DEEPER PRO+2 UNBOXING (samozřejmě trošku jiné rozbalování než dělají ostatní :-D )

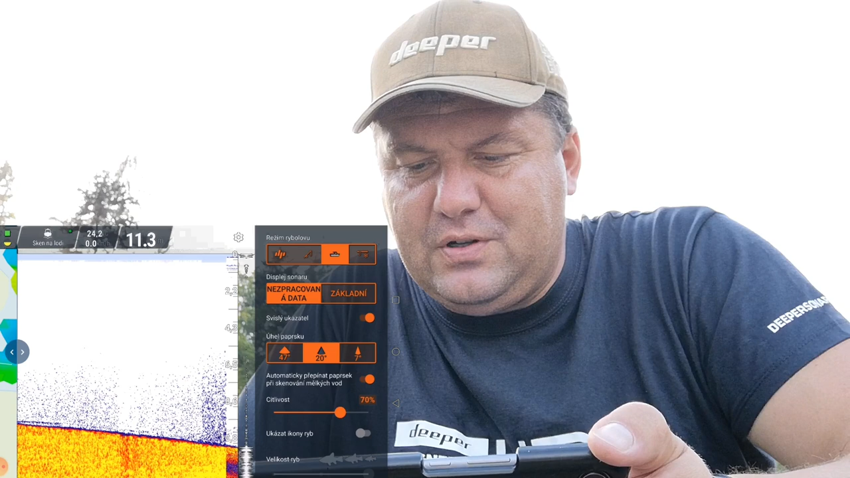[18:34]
Na uším kuželu máme nějakou rybu, ale tady vidíte, že se něco zvedá dole. Přidáme si malinko citlivost a to může být klidně, tohle můžou být bubliny.
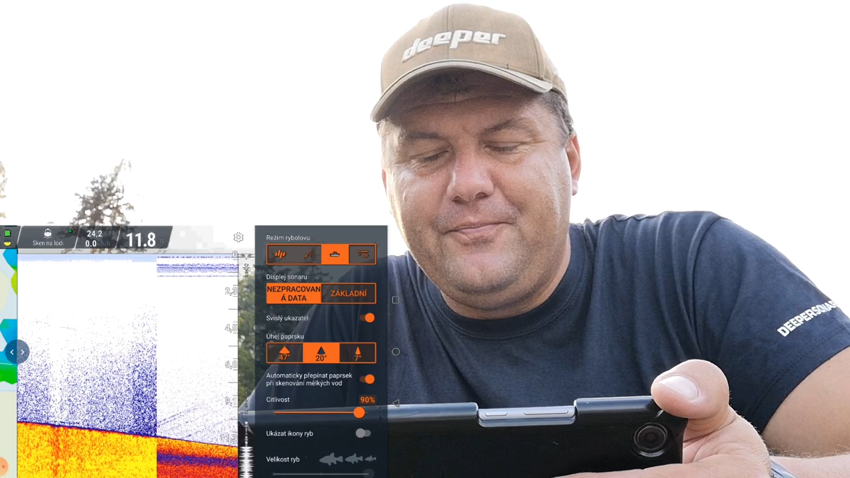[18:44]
Že dole byla nějaká ryba a zvedá bubliny nahoru od toho dna. Tak co tady máme dál? Výskyt ryb si můžete zapnout samozřejmě jako kdekoliv jinde.
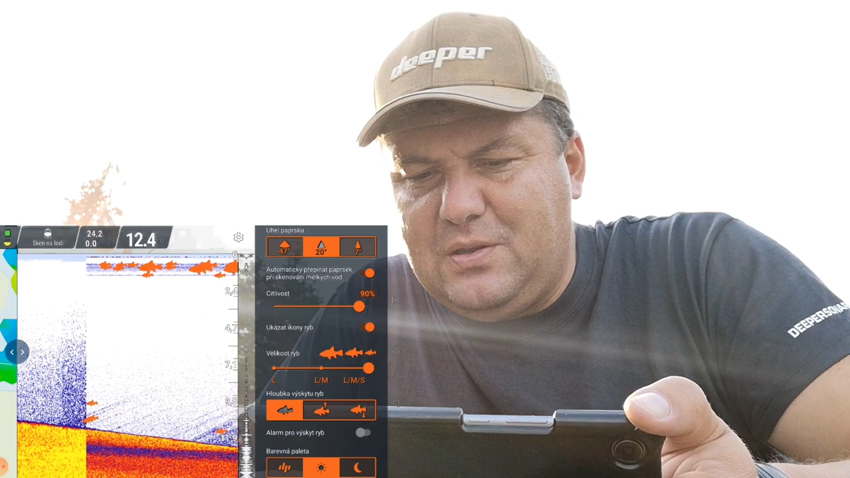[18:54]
Teď vidíte, že vám to bude ukazovat ryby, ještě vám to i pípalo.
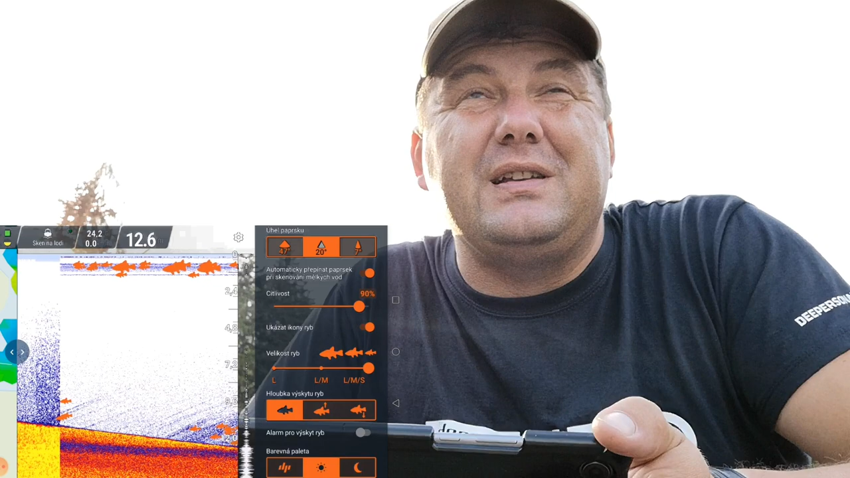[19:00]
Hele, kluci, jestli si to chcete naučit pořádně s echolotem, já si teda moc úplně perfektně neumím, ale
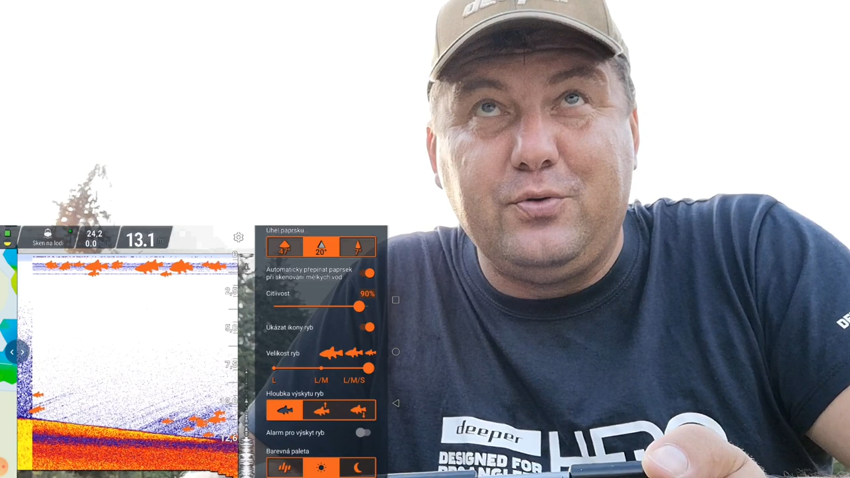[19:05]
doporučuju a i ty profíci, který vlastně občas sleduju i já, tak chytají bez ikon ryb.
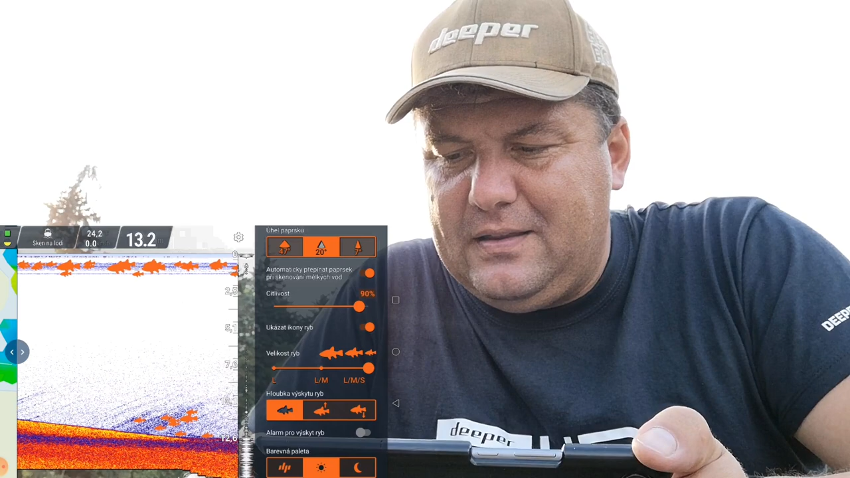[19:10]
Prostě naučte se rovnou od začátku, se snažte učit bez ikonu ryb.
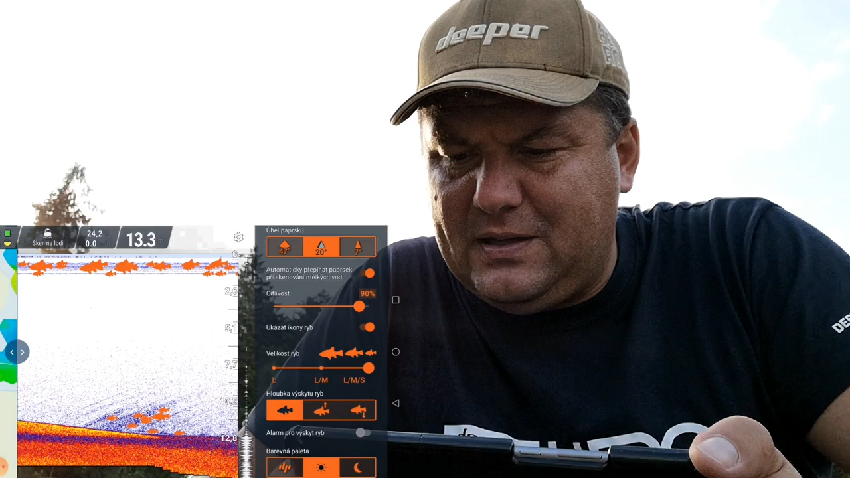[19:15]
Takže ty vypneme. Klasická, tady ta aplikace se nemění, prostě je to aplikace pouze jenom jiný deeper.
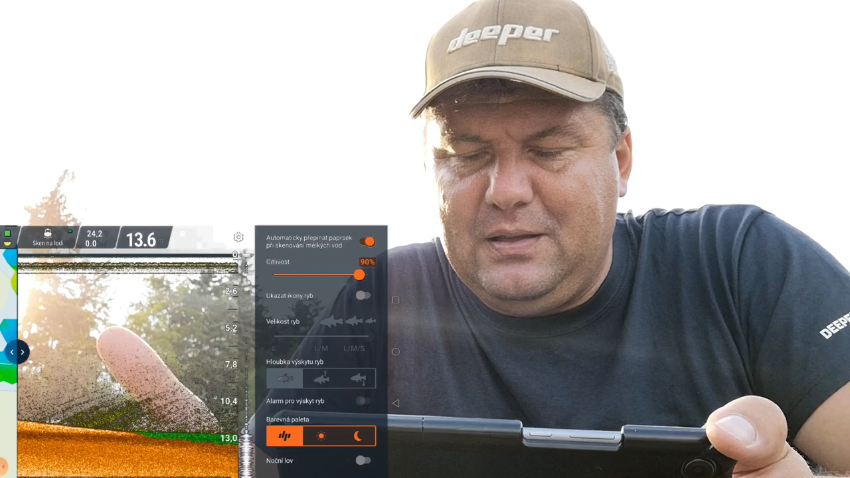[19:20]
Takže klasický scan, jakoby barva deeprácká, přes den. Mně se líbí ještě ta noční, takže já převážně chytám za tmy,
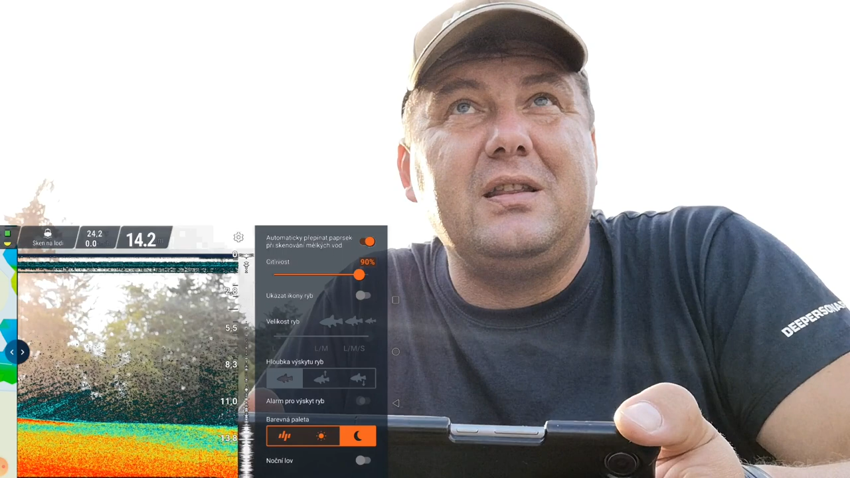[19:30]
chytám na tuhletu noční a přes den chytám za na tuhletu světlou. Co víc bych vám mohl tady ukázat, ale
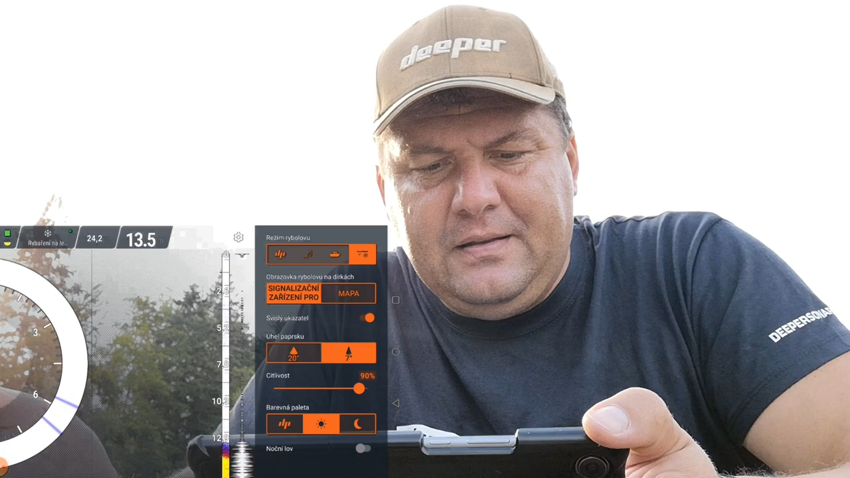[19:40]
tady je, když máte rybaření na ledu, na dírkách, to je pravděpodobně asi jenom, ne, to já tam mám den,
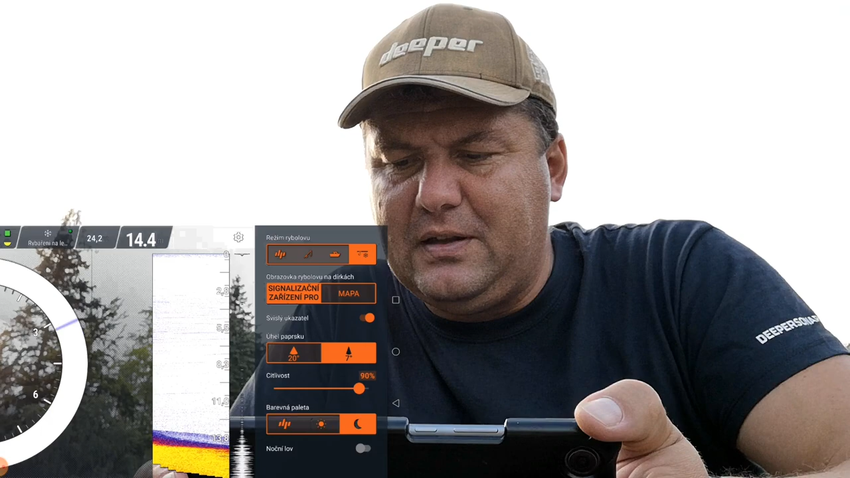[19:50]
takže můžete na dírkách chytat i přes noc, 100% přesně tak, já tam dal rovnou den.
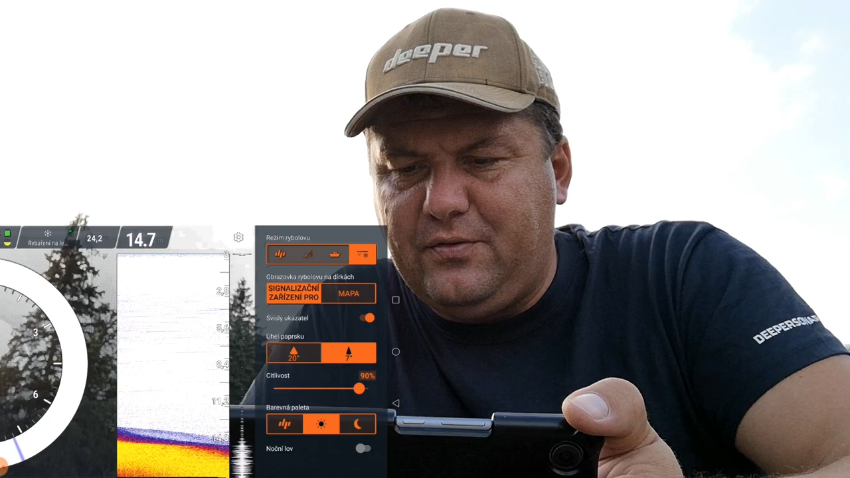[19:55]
Vidíte, že tady ještě můžete na dírkách si dát úhel paprsku jiný, široký a úzký.
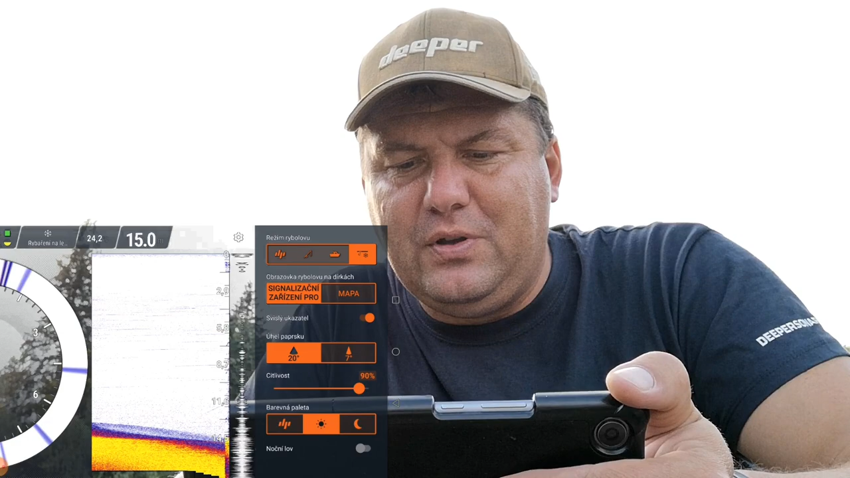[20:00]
A to je docela, počkejte, to je celkem zajímavý.
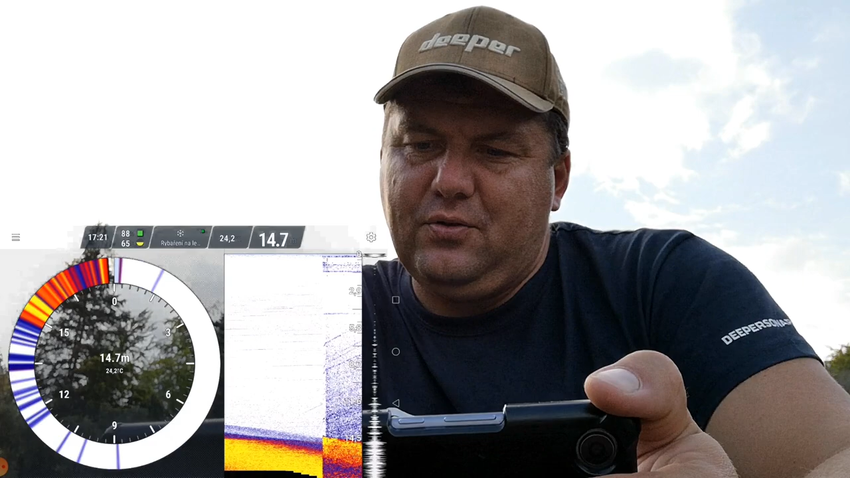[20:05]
On screen: depth 14.7 m, water 24.2°C
To jsem si nevšiml, že předtím šlo.
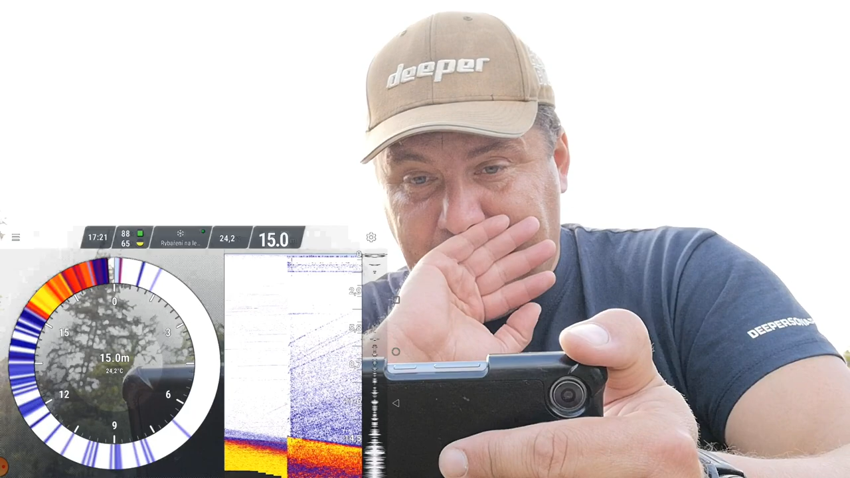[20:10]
On screen: depth 15.0 m, water 24.2°C
Mám za to, že předtím šel jenom jeden. Teď vidíte ty bubliny vlastně, jak jdou nahoru,
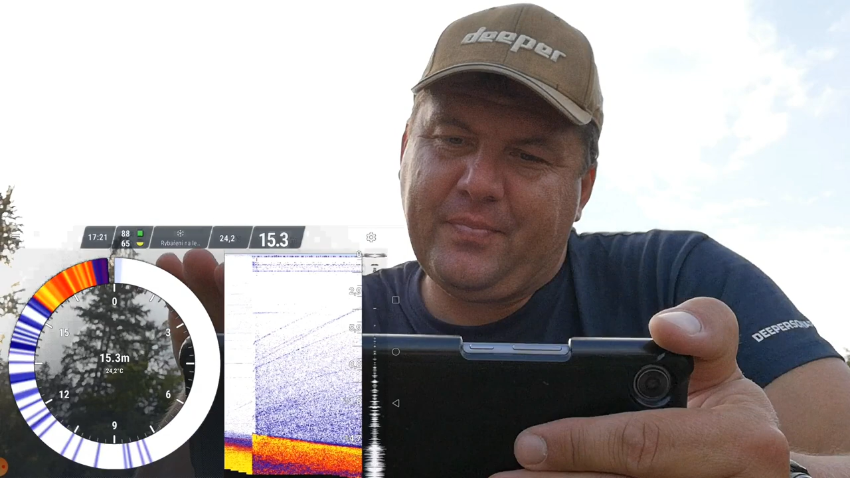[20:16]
On screen: depth 15.3 m, water 24.2°C
jak to letí až k hladině, že tohle to nejsou žádný ryby.
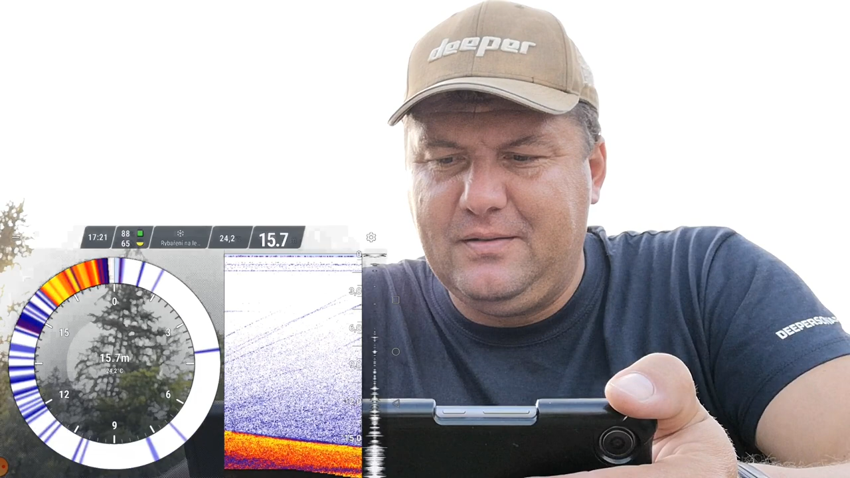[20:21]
On screen: depth 15.7 m
Já se uslyším, tak já si nafackuju.
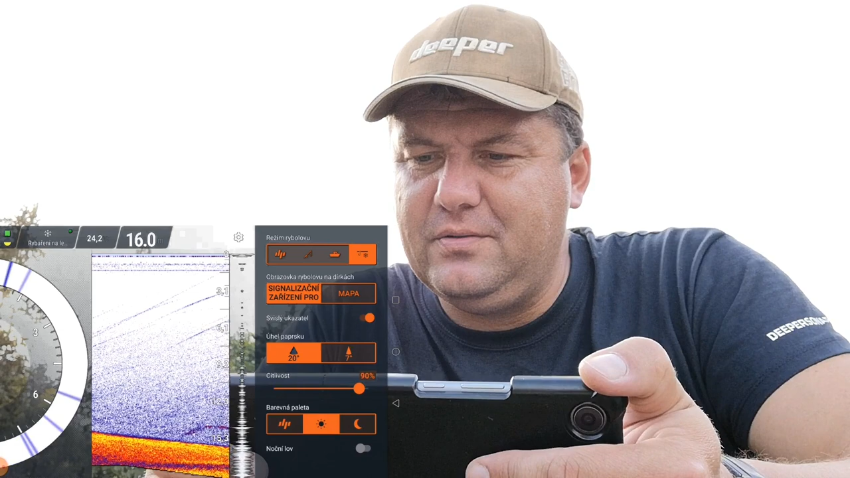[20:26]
Dobrý, takže dáme sken ze břehu.